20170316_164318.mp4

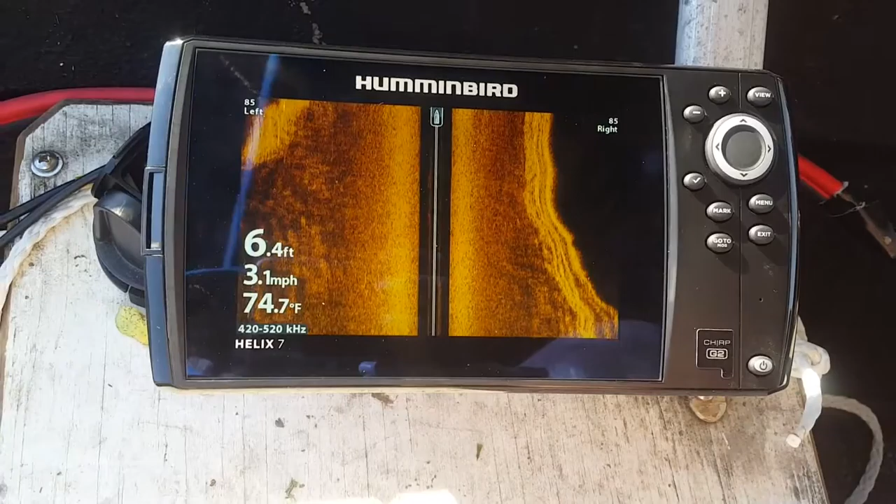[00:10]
On screen: depth 6.4 ft, water 74.7°F, speed 3.1 mph
There's one pole on the right, and on the left, you can see both poles of the bridge now.